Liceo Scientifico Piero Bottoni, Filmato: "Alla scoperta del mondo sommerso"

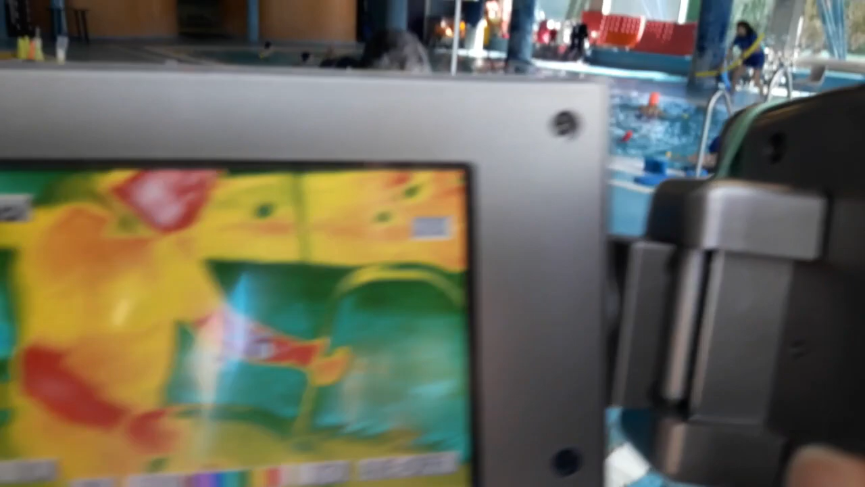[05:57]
Abbiamo allora chiesto al sommozzatore di immergersi per alcuni minuti in acqua,
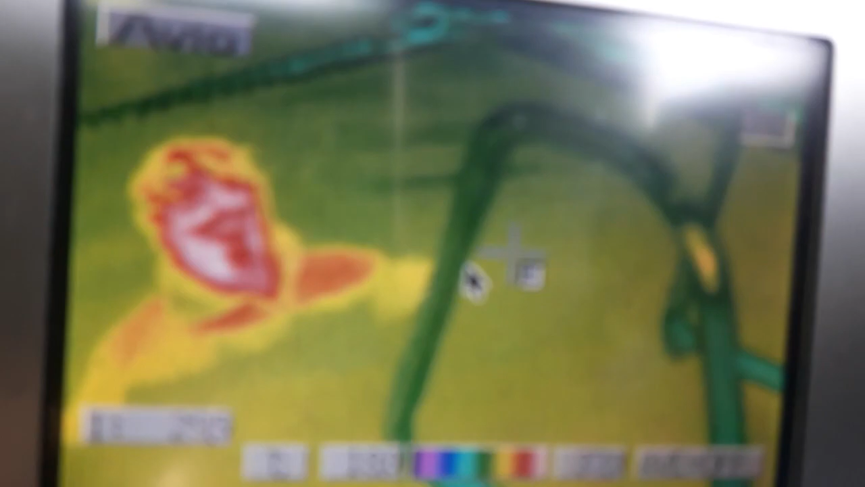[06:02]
per poi togliere la parte superiore della muta e per filmare con una termocamera,
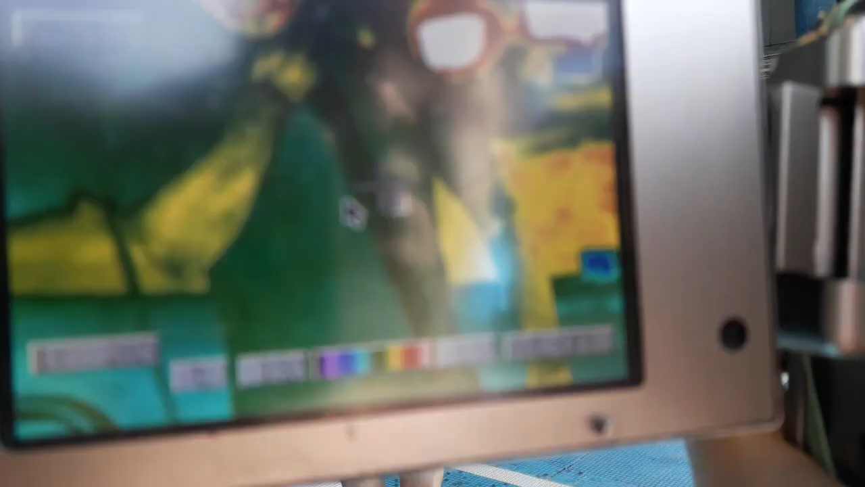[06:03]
una speciale apparecchiatura che mostra,
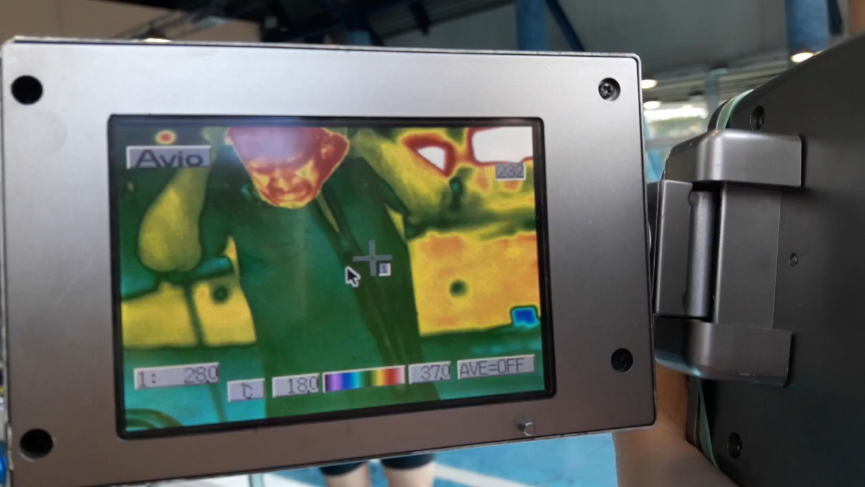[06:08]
con colori convenzionali, temperatura delle superfici visualizzate.
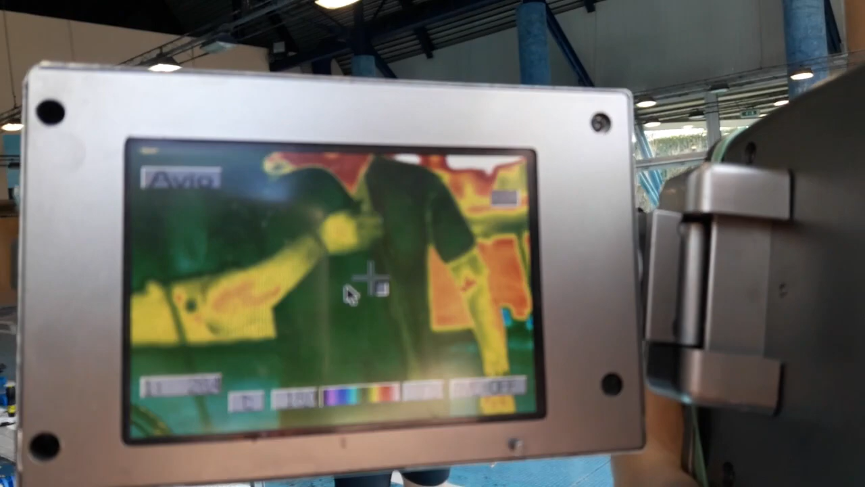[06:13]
Nel filmato vediamo che effettivamente il torace protetto dalla muta è rimasto alla temperatura di 37
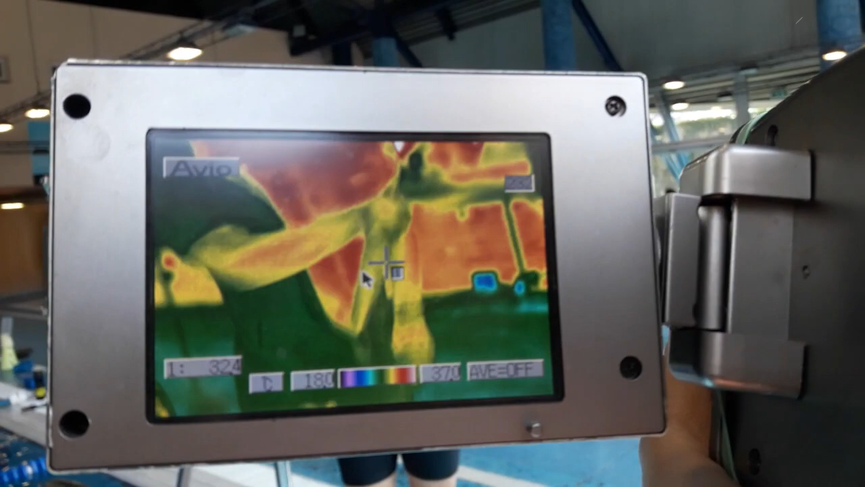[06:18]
gradi centigradi ed è riprodotto in rosso nell'immagine della termocamera,
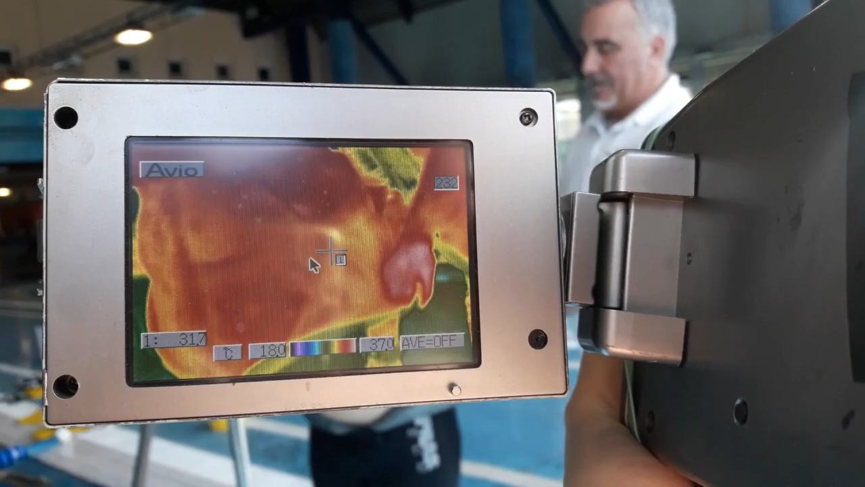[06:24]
mentre le braccia non protette e bagnate sono a meno di 30 gradi centigradi, in verde nel filmato.
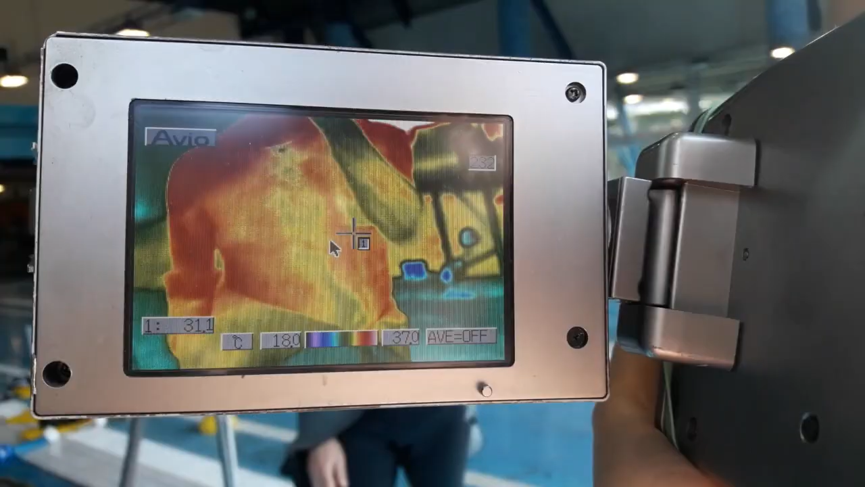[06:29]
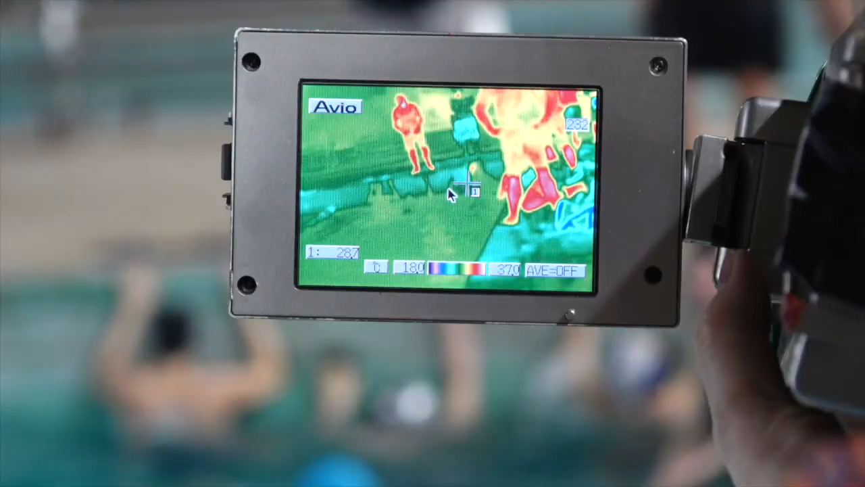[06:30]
Usando la termocamera abbiamo scoperto anche un'altra cosa curiosa. I nostri occhi vedevano senza difficoltà i nostri compagni sott'acqua,
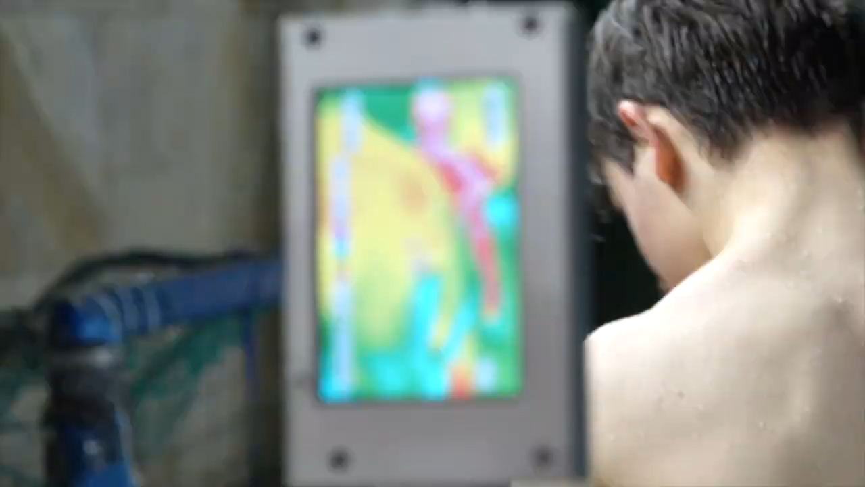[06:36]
ma la termocamera che registra la radiazione termica,
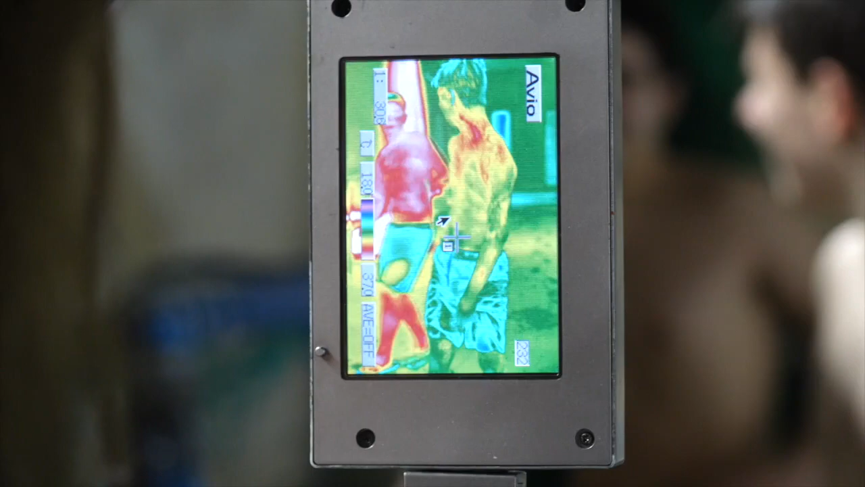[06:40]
la cosiddetta radiazione infrarossa, a differenza di una telecamera che registra quella visibile,
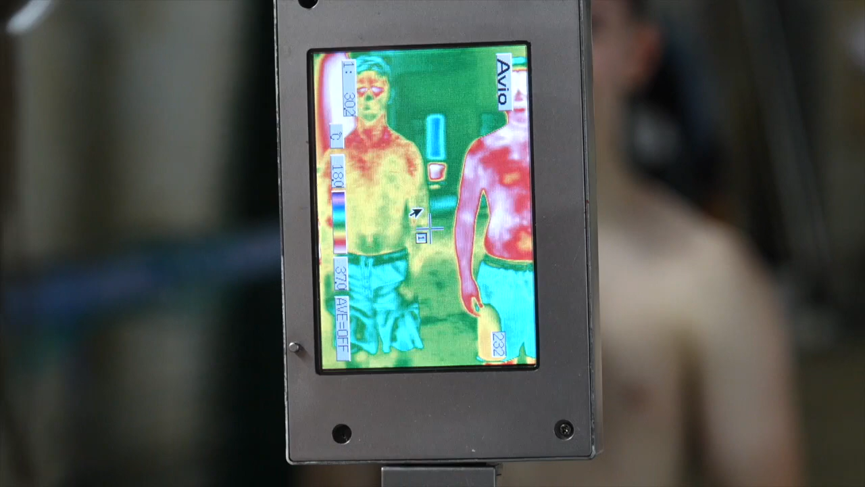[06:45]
non li vedeva, perché l'acqua che è trasparente alla radiazione visibile non è invece la radiazione infrarossa,
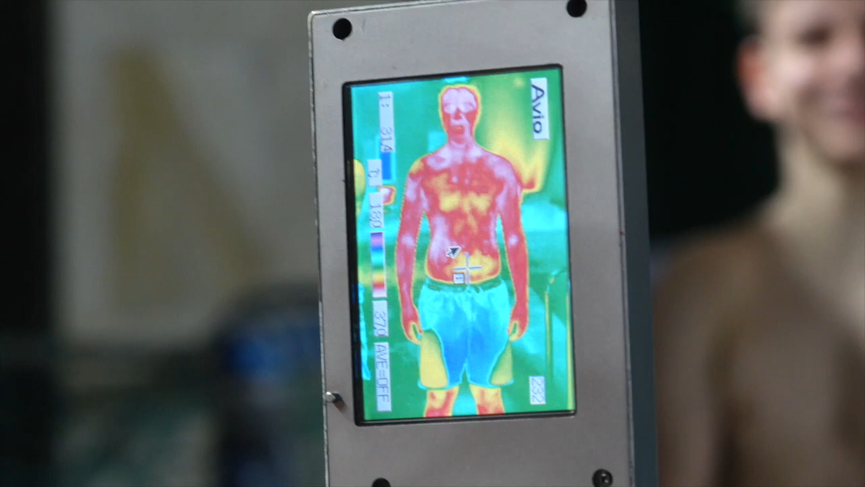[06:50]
non è in grado cioè di trasmetterla.
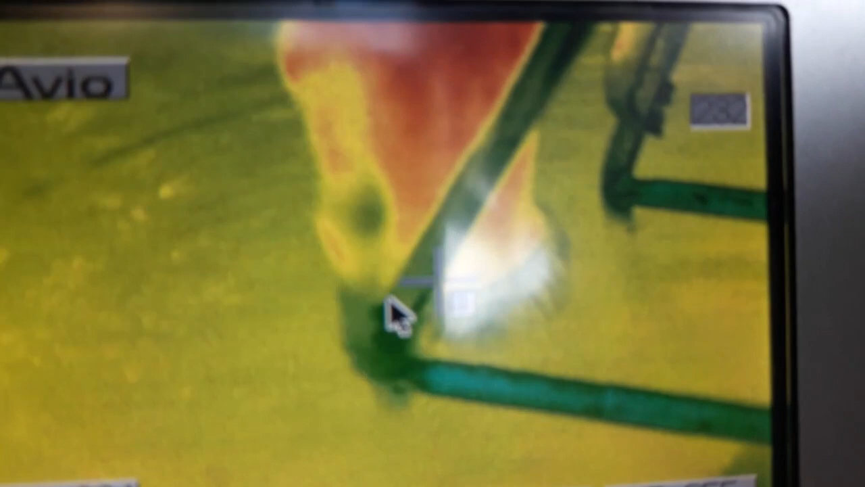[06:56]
Nell'immagine vediamo una persona che sparisce progressivamente mentre scende in acqua.